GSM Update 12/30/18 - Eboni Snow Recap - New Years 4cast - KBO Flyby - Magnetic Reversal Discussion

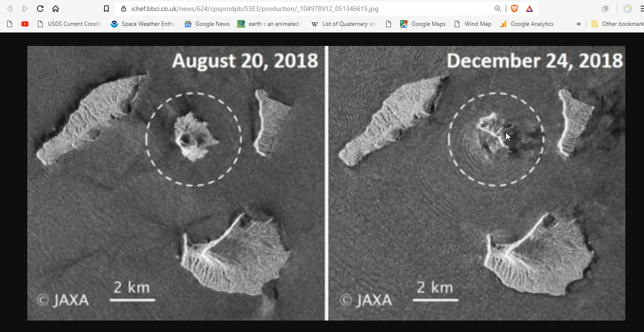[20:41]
And if the rest Of this blows The major collapse Will be here And here And then They'll get it Again there And there